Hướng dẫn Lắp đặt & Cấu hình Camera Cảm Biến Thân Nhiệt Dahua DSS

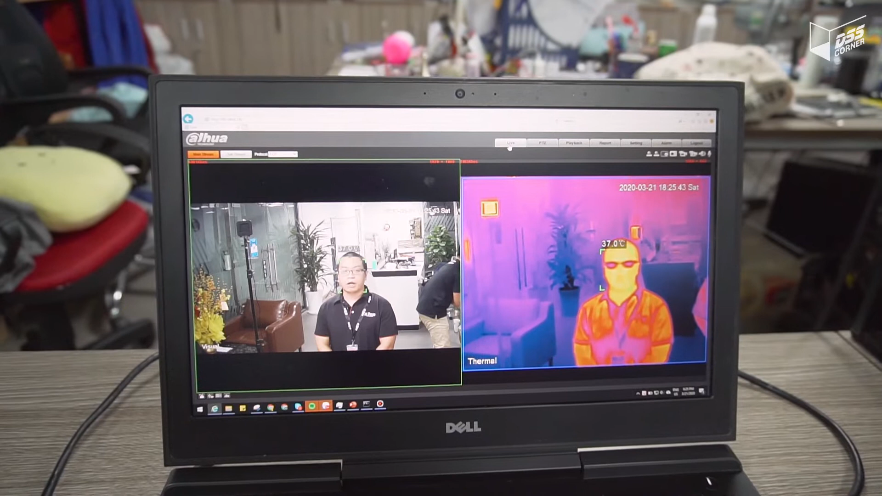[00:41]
thiết lập các thông số cho camera và thông số cho Blackbody. Khi một người đứng vào khu vực được set up để đo, ngay lập tức camera sẽ detect ngay vùng đầu của đối tượng và đưa ra một trị số nhiệt độ. Với trị số nhiệt độ này thì chúng ta sẽ nhanh chóng biết được nhiệt độ hiện tại của người đó là khoảng bao nhiêu độ. Đây là vùng mà mỗi gương mặt của một người đi vào, camera sẽ đánh dấu bằng một vùng u vuông như thế này.
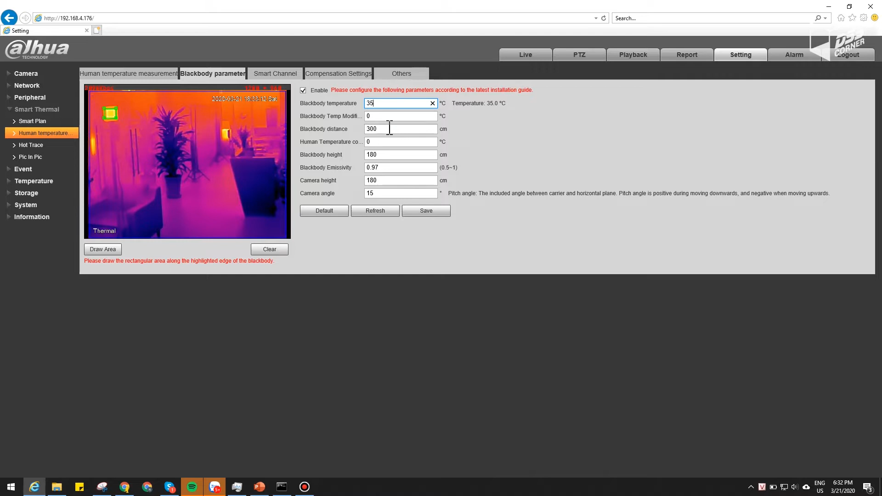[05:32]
Đây là cái thông số mà để tăng đảm bảo cái độ chính xác của việc lấy mẫu Blackbody này. Ngoài ra thì một số thông số khác như là cái khoảng cách giữa Blackbody và cam. Chiều cao setup của hệ thống cam và Blackbody. Góc nghiêng của camera. Cuối cùng chúng ta vào phần setup nhiệt độ. Ở đây thì chúng ta sẽ enable tính năng lên. Xét cái giá trị ngưỡng. Khi mà nhiệt độ vượt quá cái giá trị này. Nó sẽ bật cảnh báo. Và chúng ta sẽ tách cái đối tượng ra khỏi hàng. Nếu như trường hợp mà chúng ta muốn camera tự chủ động phát ra âm thanh hoặc là đèn.
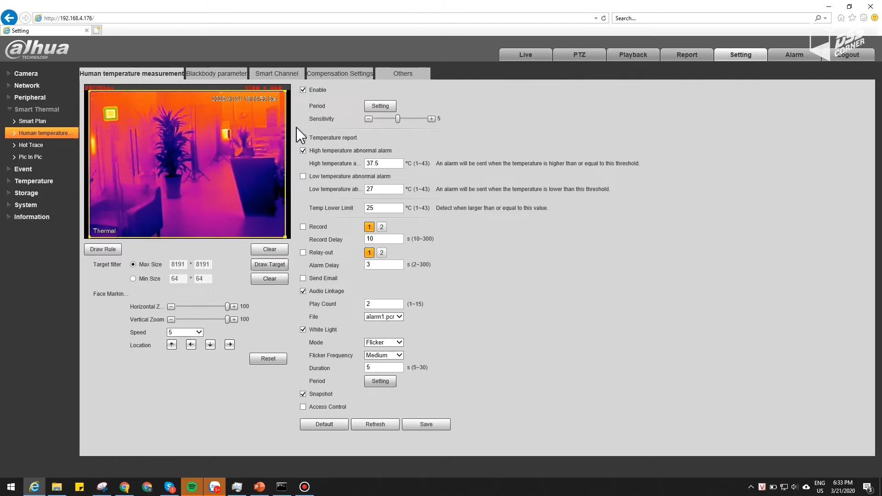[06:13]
Thì chúng ta sẽ check thêm 2 cái thị chọn ở dưới đây. Và cuối cùng chúng ta sell lại. Và hệ thống sẽ bắt đầu hoạt động. Để đảm bảo cho hệ thống hoạt động trân tru nhất. Thì chúng ta nên restart lại cái con camera. Để con camera khởi động lại. Và nó cập nhật những cái thiết lập mà chúng ta đã vừa thiết lập. Nó sẽ ổn định hơn.
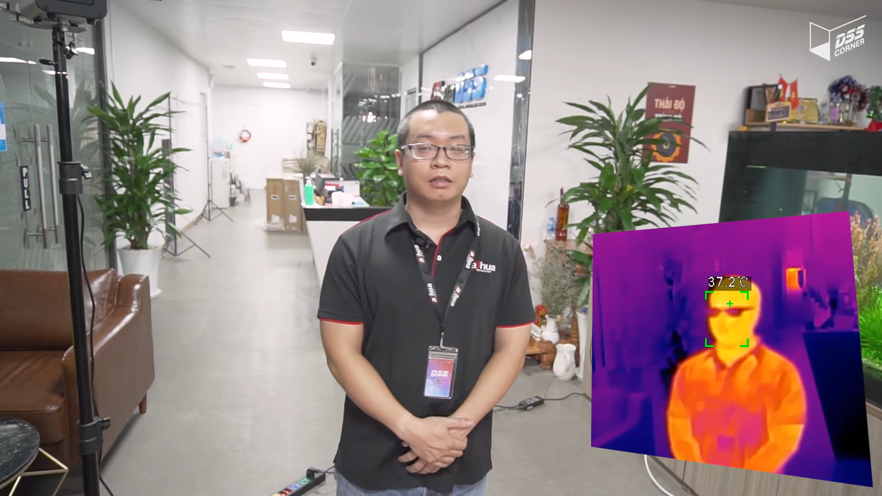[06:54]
On screen: spot 37.2°C
Rồi. Thì cái kết quả trên màn hình. Và kết quả trên máy đo nhiệt. Thì vẫn nằm trong cái độ say số cho phép. Và trên tay tôi là một cái bật lửa. Thì bây giờ mình sẽ thử cái tính năng y của con cam.
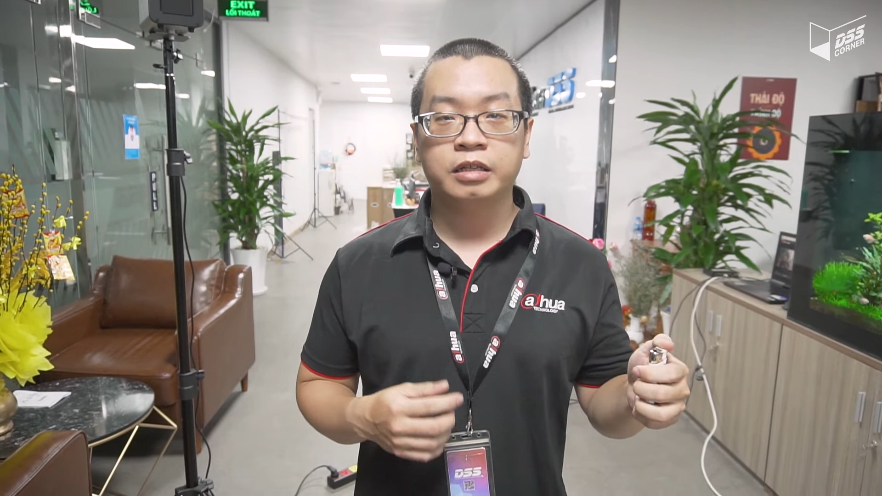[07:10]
Để kiểm tra coi nó có nhận nhầm cái nguồn nhiệt trong cái khung hình hay không. Thì bây giờ mình sẽ bật cái nguồn nhiệt như thế này. Và chúng ta sẽ cùng quan sát trên màn hình của laptop.
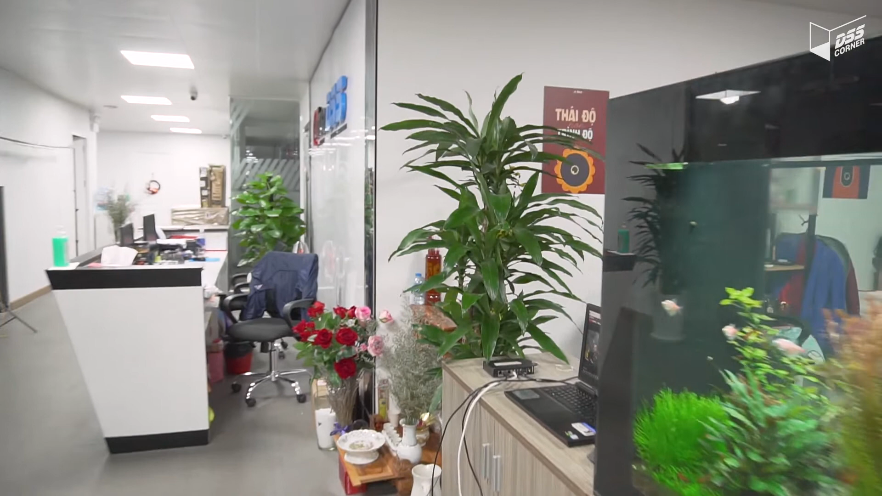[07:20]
Như các bạn thấy trên màn hình của laptop. Thì dù như mình đang bật lửa như thế này. Có một nguồn nhiệt rất cao trong khung hình.
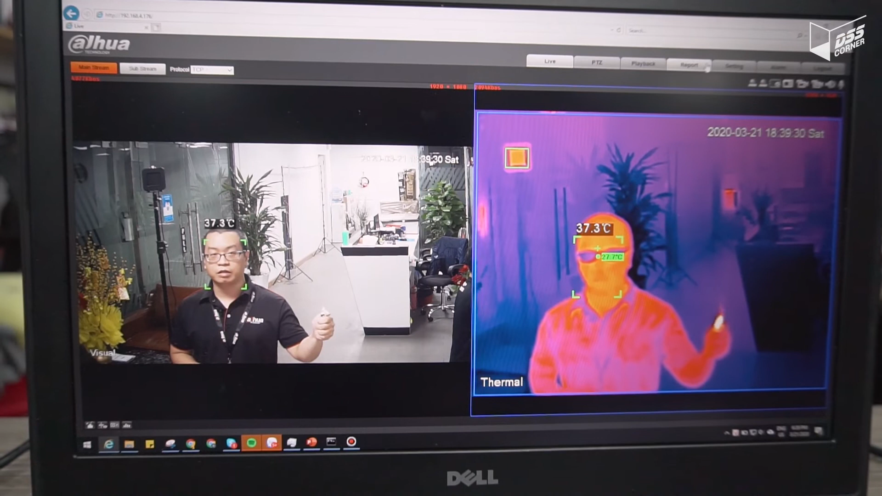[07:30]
On screen: spot 37.3°C
Nhưng camera hiện tại nó vẫn chỉ tập trung vào đo nhiệt độ của đối tượng. Chứ không tập trung vào đo nhiệt độ của cái vật nóng nhất trong khung hình. Thì đây là một tính năng thông minh. Giúp cho nó loại trừ những cái khả năng gây nhiễu của những cái vật nóng khác xung quanh. Và với những cái hướng dẫn từ nãy tới giờ.